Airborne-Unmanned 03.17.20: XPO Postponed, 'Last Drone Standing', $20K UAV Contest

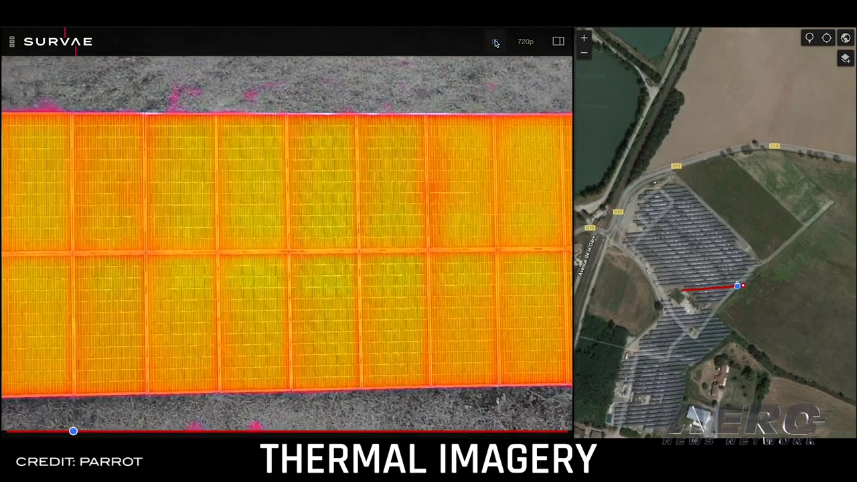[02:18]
As part of the partnership, Parrot AN-AFI and AN-AFI Thermal Drone users can submit visible and thermal videos directly to the survey platform for easy access and enhanced footage organization.